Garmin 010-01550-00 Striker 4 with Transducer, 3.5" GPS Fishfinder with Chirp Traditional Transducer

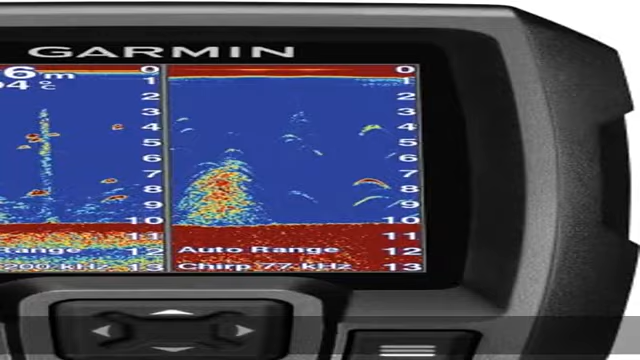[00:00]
about this item clear VU scanning sonar shows you more of what is in the water around your boat
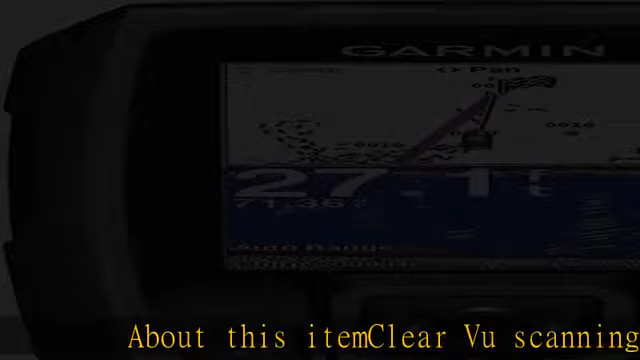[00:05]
this high frequency sonar gives near photographic images with detailed representations of
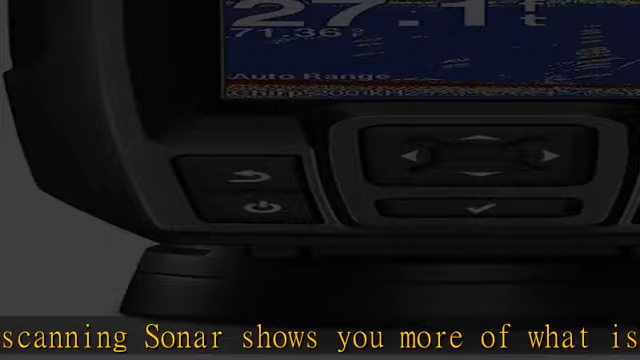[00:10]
objects structure and fish the power of simple offers a keyed interface with dedicated
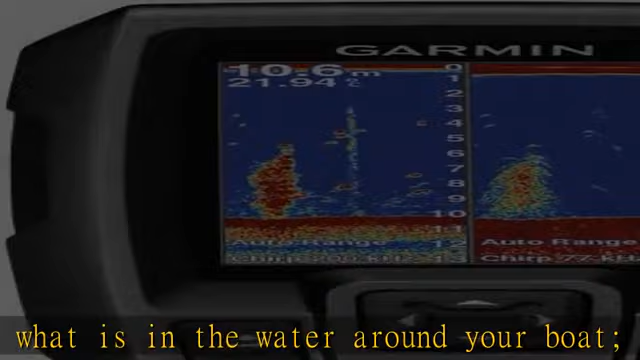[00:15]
On screen: depth 10.6 m
buttons the device is easy to use and easy to install available in
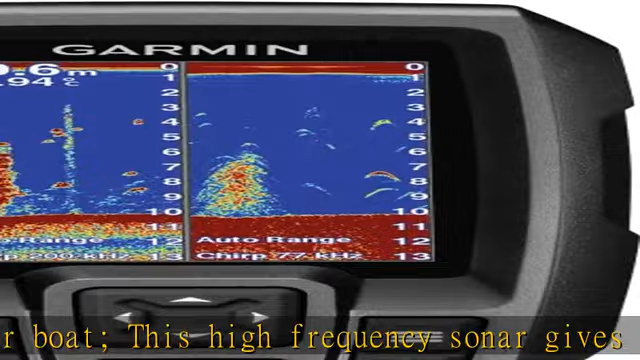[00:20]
3.5 5 and 7 inch display sizes water rating IPX7
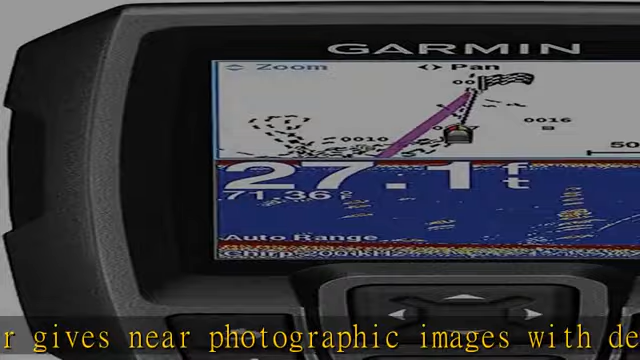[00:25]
waypoint map use the waypoint map to easily view mark and navigate to
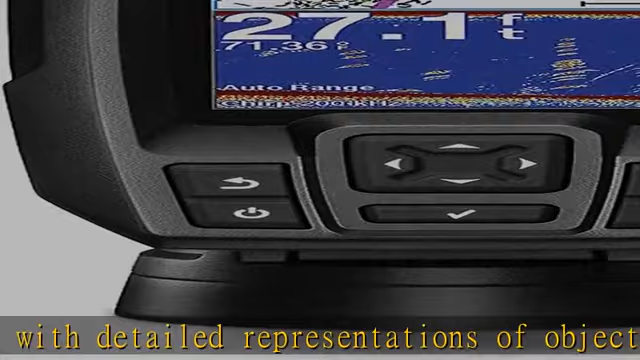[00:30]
locations such as brush piles stumps and docks maximum depth
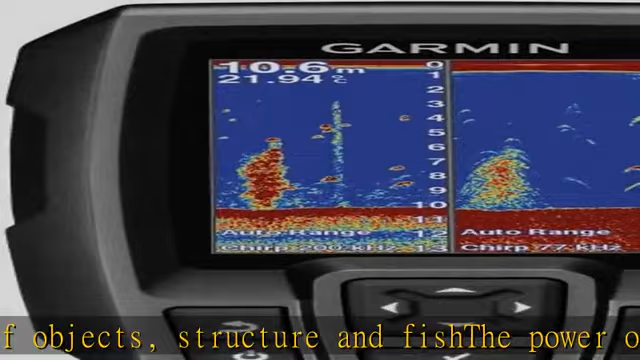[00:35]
On screen: depth 10.6 m
1600 feet freshwater 750 feet saltwater
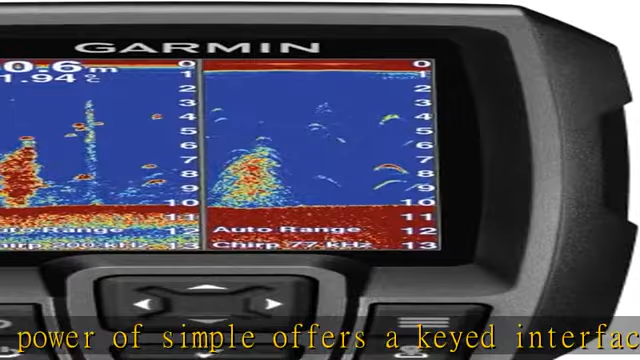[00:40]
current draw at 12 volt 0.23 ampere chirp sonar sends a
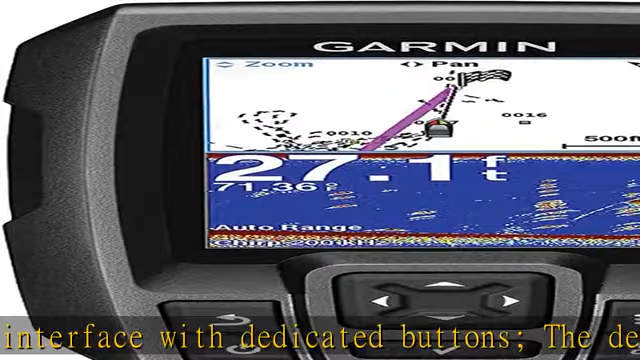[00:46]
On screen: depth 27.1 ft
continuous sweep of frequencies which provides a wider range of information chirp sonar is
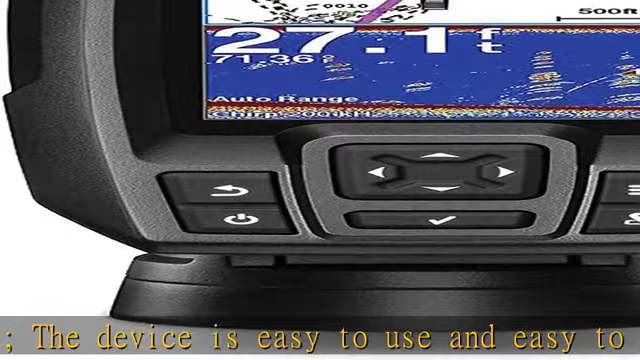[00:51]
able to create crisper fish arches with better target separation built in flasher view your sonar data in the classic flasher format ideal for ice fishing or vertical
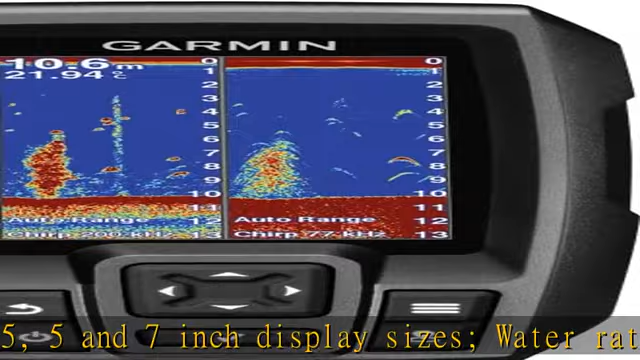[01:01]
jigging display size 1.9 x 2.9 inches
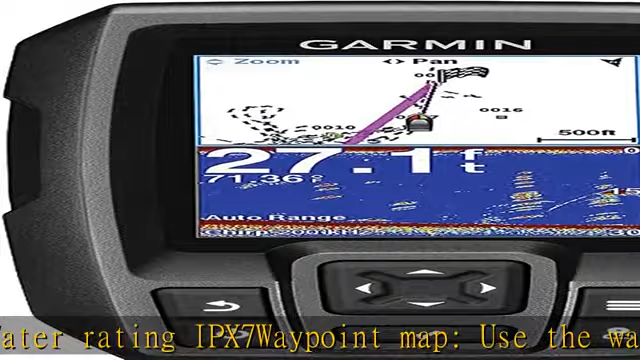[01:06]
On screen: depth 27.1 ft
4.9 x 7.3 centimeter 3.5 inches diagonal
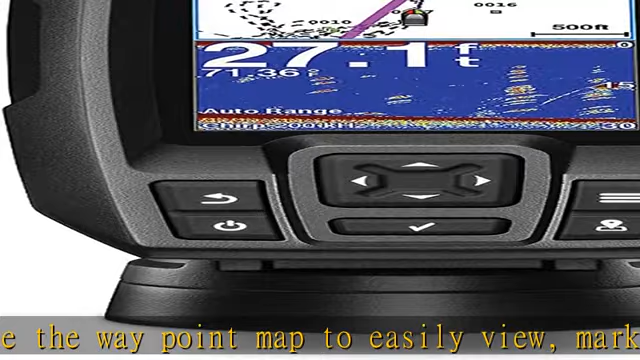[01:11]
On screen: depth 27.1 ft
8.7 centimeter in the description to get this product today at the best price
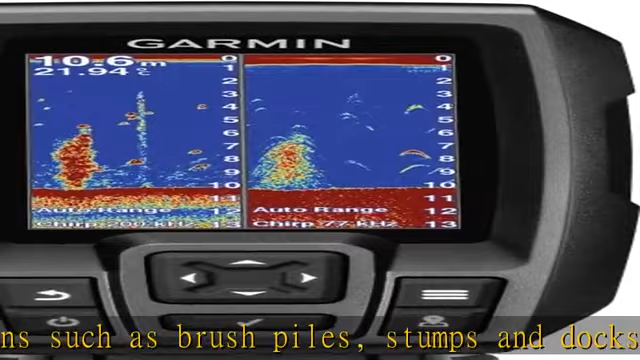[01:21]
On screen: depth 10.6 m
this high-frequency sonar gives near photographic images with detailed representations
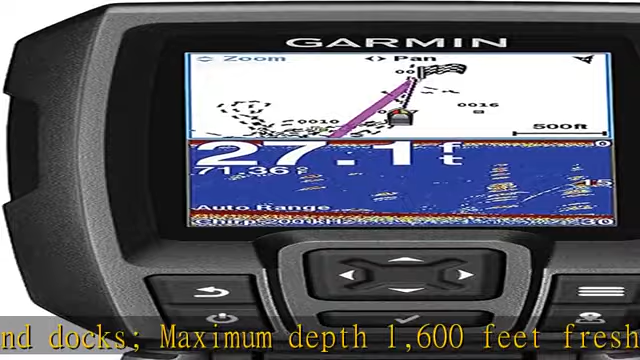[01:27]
On screen: depth 27.1 ft
of objects structure and fish the power of simple offers a keyed interface with dedicated
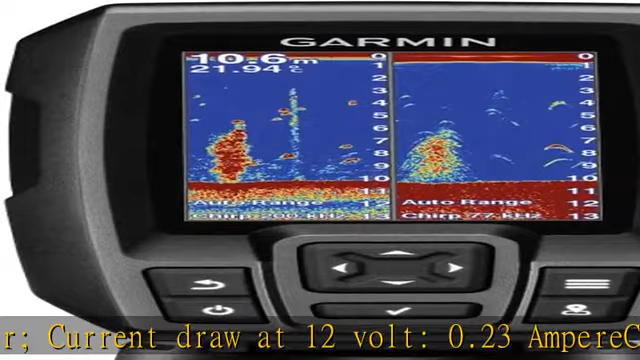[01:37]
On screen: depth 10.6 m
3.5 5 and 7 inch display sizes water rating IPX7 waypoint map use the